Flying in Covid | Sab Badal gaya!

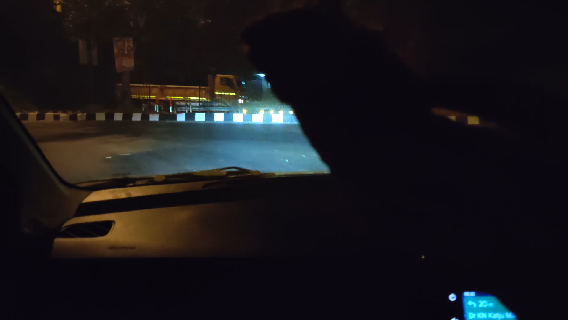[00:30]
यह भी नहीं दिख रहा बाई बहुत अंदेरा हो रहा है आज हम लोग खा रहे हैं जी नाश्ते में